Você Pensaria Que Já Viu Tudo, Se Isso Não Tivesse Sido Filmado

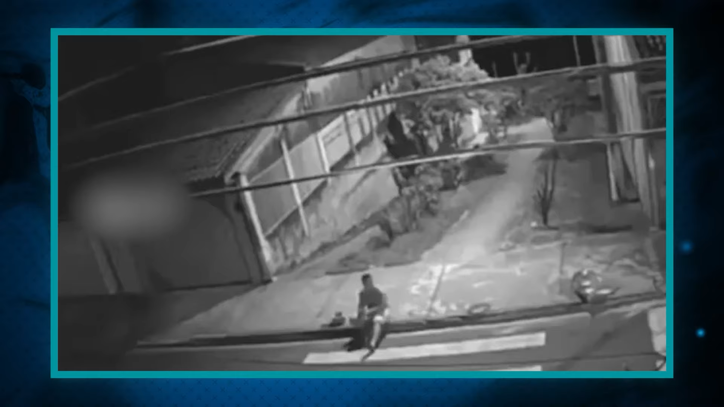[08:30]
A câmera de segurança de uma rua flagrou de uma vez só, um marido fugindo da esposa, um gato fugindo de um cachorro e um homem correndo da polícia.